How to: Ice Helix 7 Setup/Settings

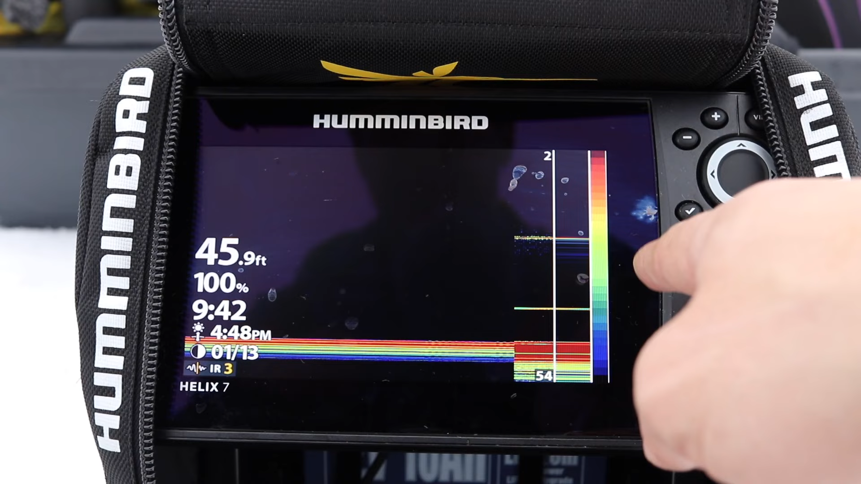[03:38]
On screen: depth 45.9 ft
you're fishing deeper water is much better it's faster
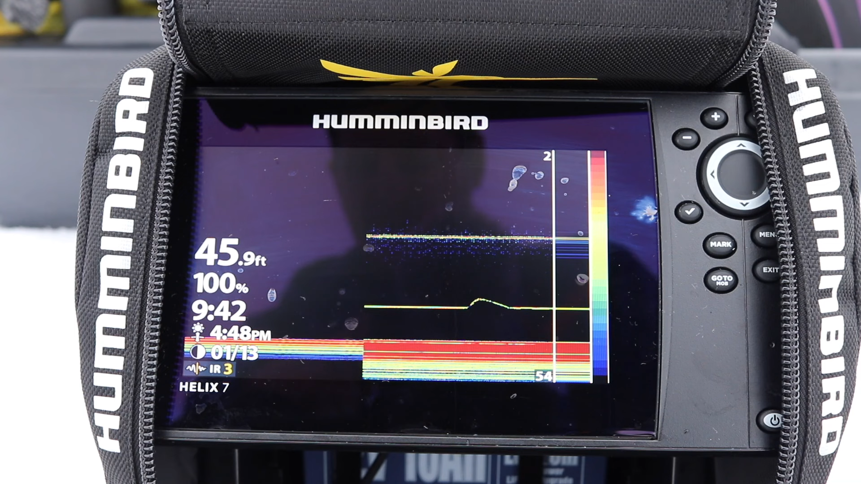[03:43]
On screen: depth 45.9 ft
It's more accurate i feel so max mode is better once you're fishing deeper than 10 feet i
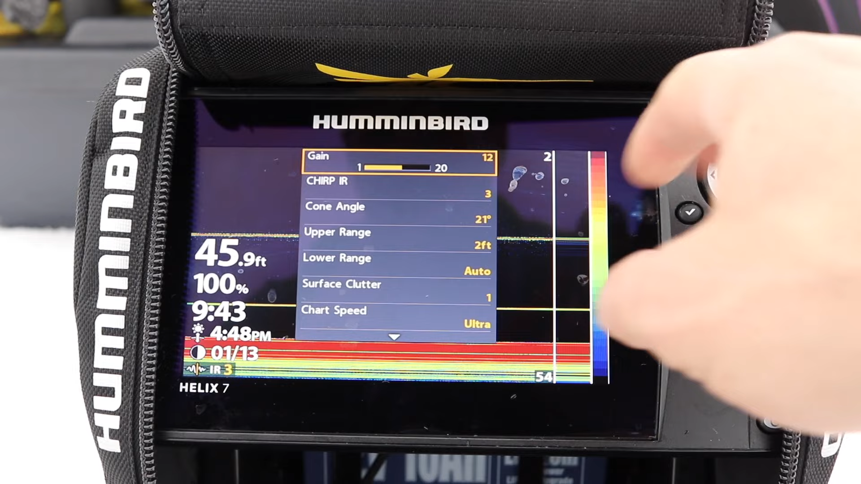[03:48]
On screen: depth 45.9 ft
leave it i leave my My speed on ultra all the time ice fishing i don't play with that Always on ultra
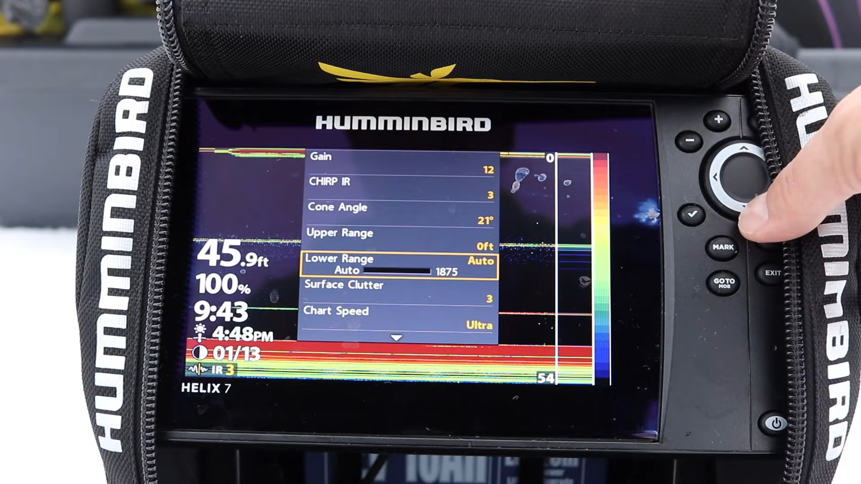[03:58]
On screen: depth 45.9 ft
So the surface clutter i always leave it at one Surface clutter is up here as you can see as i go it'll get thicker and if you get shallow It's this is two feet you're going to miss so i always leave it at one i don't want surface clutter and
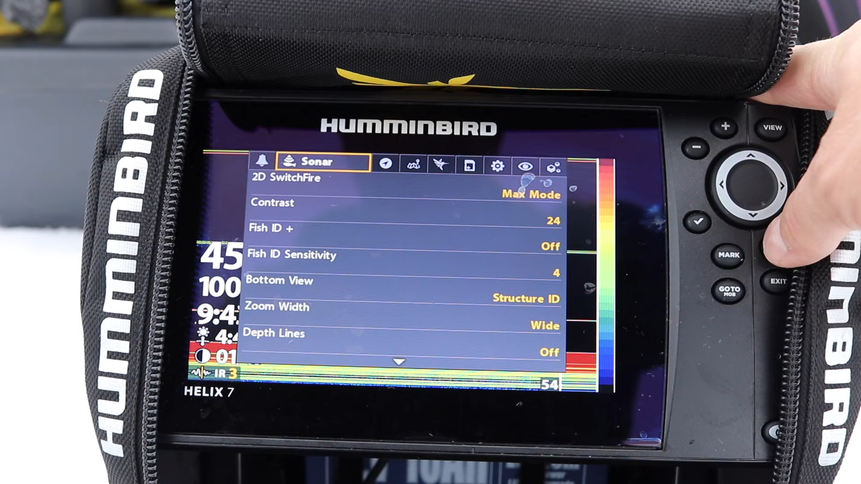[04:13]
Another thing i'm going to do Once i press menu is go Into my upper range the first two feet i don't need right i mean i can look down the hole Unless i'm fishing shallow i remove them i want to amplify the screen So see how my lines are getting thicker and thicker as i remove this so i leave it at two or three i don't really need to see two or three feet below the ice
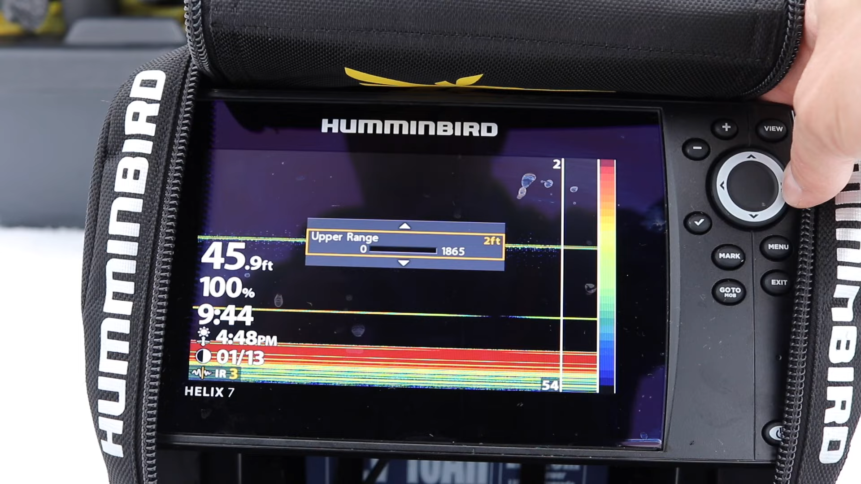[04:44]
On screen: depth 45.9 ft
And that eliminates the surface clutter that's up there so we're going to leave it at two you can play with that So you got your rst window i leave my color color and my color window here You can have it in mono here it's also real time super fast you can have the a scope too on as well So it's just like a
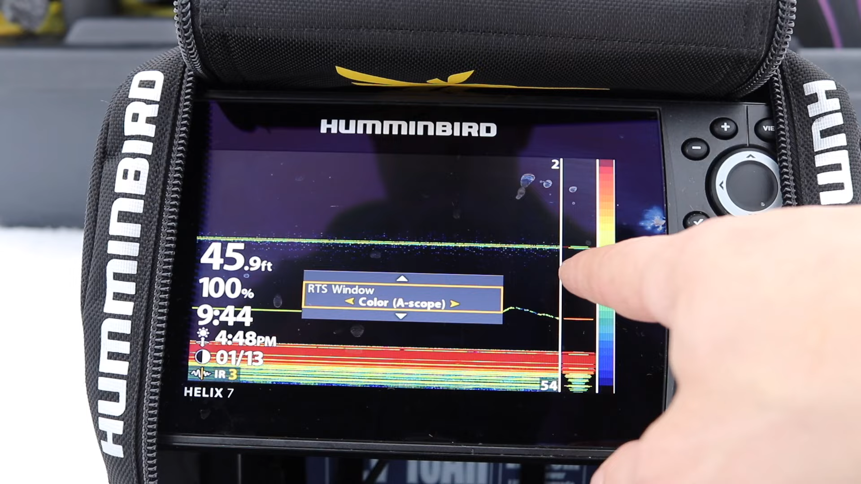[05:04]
On screen: depth 45.9 ft
flasher on the right hand side that's really cool and you can turn it off
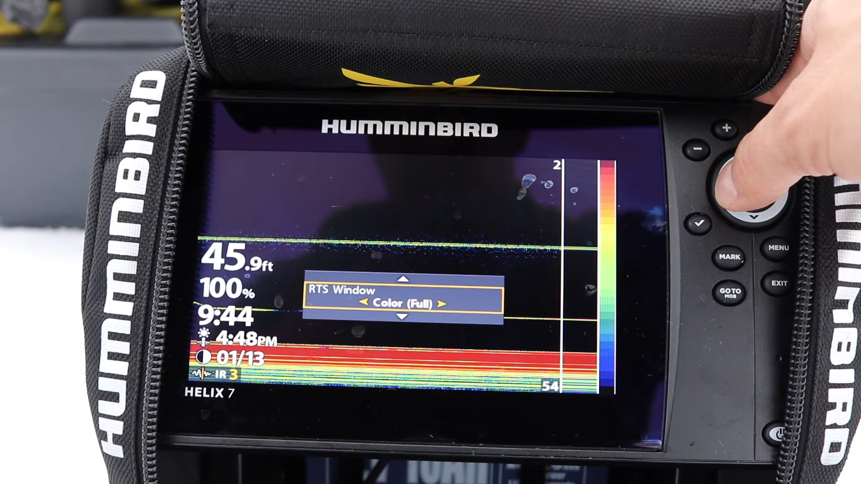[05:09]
On screen: depth 45.9 ft
I like my color in full like this that's what i really enjoy Your screen colors you can play with your screen color by pressing menu and going to sono colors I really enjoy the dark
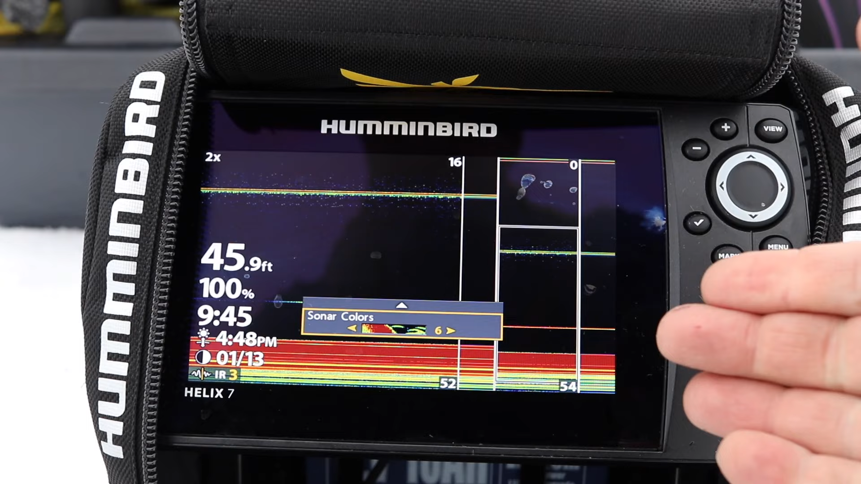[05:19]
On screen: depth 45.9 ft
colors first because i'm filming if you notice if i put it at white it's a really Bright
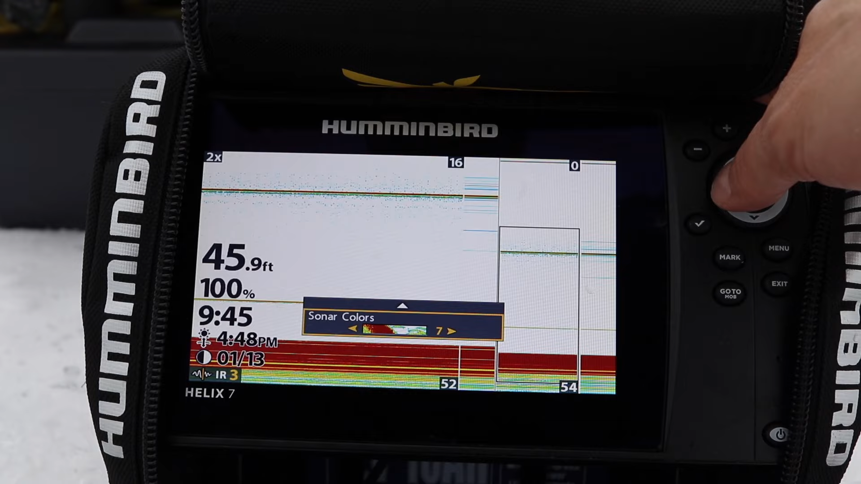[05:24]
On screen: depth 45.9 ft
return and i'll kill your battery faster it's easier for the led producing Requiring less electricity and energy to leave it as a blank screen another thing
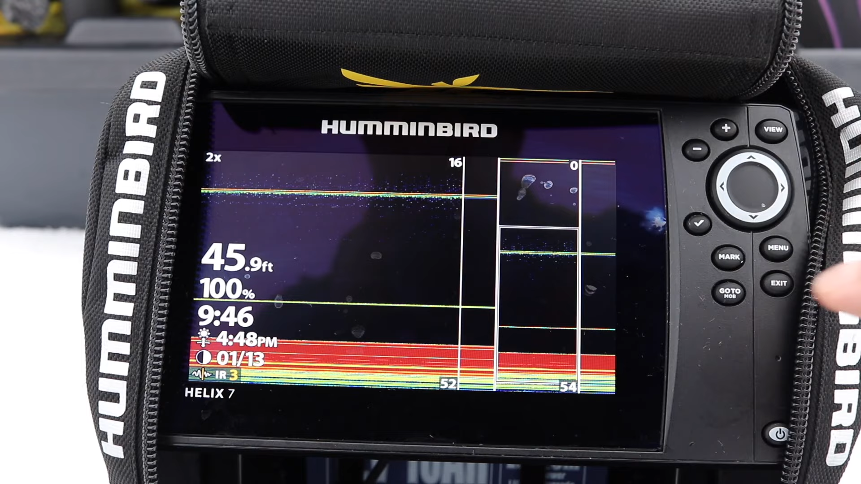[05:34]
On screen: depth 45.9 ft
is if you're ice fishing you press the power button And your light you dim it down to six
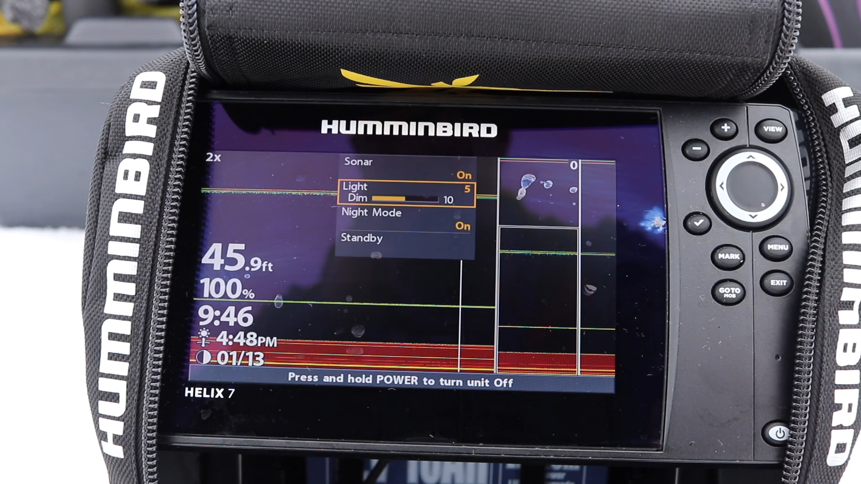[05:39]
On screen: depth 45.9 ft
this will almost double the battery your battery life that's a tip I'm going to give you leave
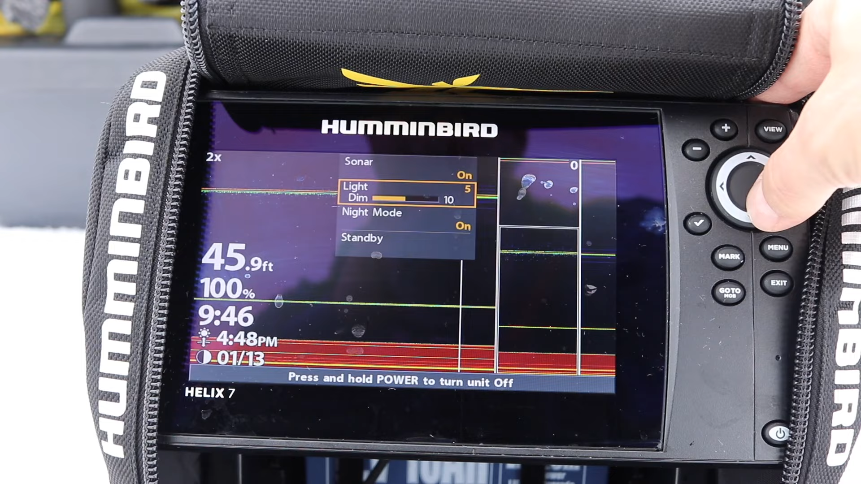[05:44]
On screen: depth 45.9 ft
it in night mode because it'll give you the black screen as well when you're using the gps like
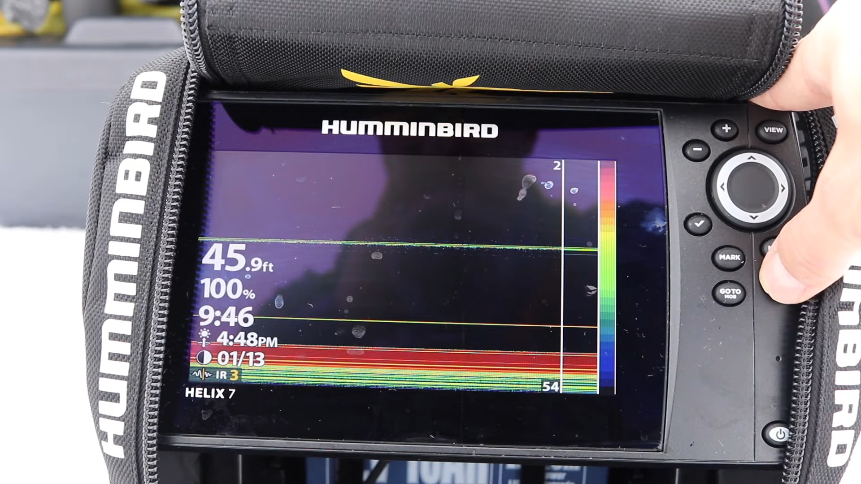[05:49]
On screen: depth 45.9 ft
this See you can see it's a black screen i like this this is easier for my eyes it's easier for the fish finder The battery i should say so those are those are the settings and this is how i set up my unit super easy Play with it So as for auto chart And see i've already auto chart if i pull the transducer out which i did here I got the transducer out and if i leave the transducer out The reading will disappear and it's going to start guessing
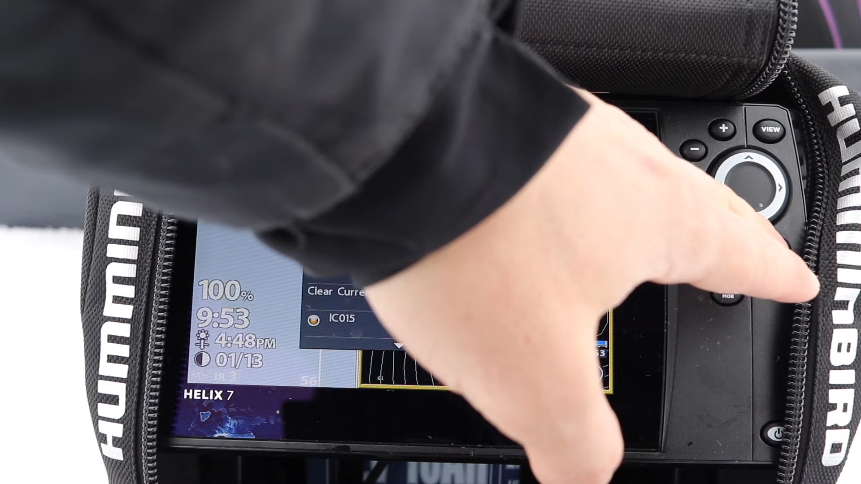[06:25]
a thousand feet 500 feet and if my auto charts on Which is off right now if i leave my auto chart on
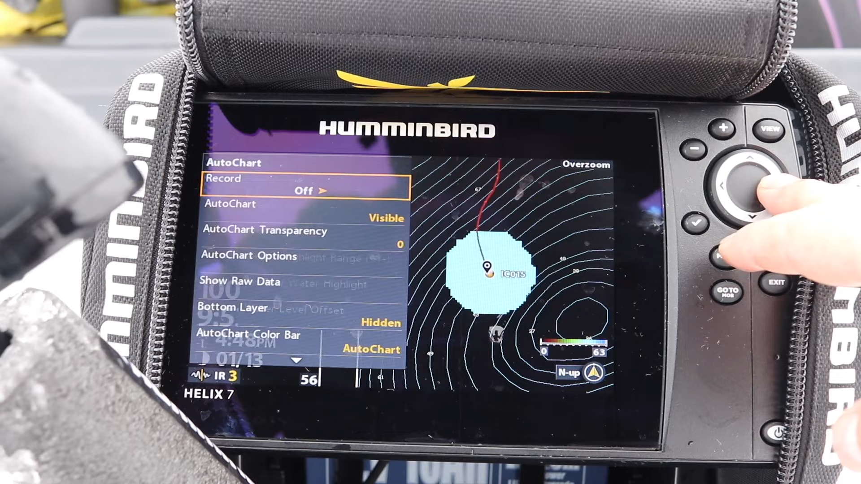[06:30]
I'm going to get mixed readings here so i want to leave it off
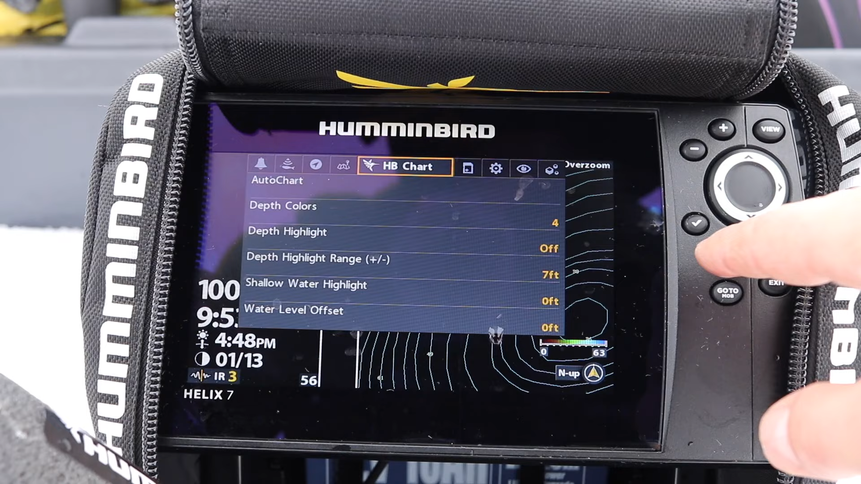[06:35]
Otherwise it would show a thousand feet 800 feet See it went to 300 so if my auto chart was on it would have gave me a a depth of 300 and it would misled my My auto chart data you want to turn off your auto chart the minute you're going to pull the transducer off That's a big tip i can give you to save your maps so now i can go from holes to holes And